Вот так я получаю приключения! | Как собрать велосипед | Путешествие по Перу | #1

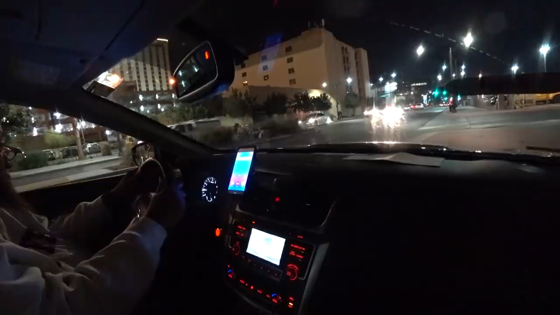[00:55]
Сам из Лас-Вегас я увидел только сбоку, из окна своего такси,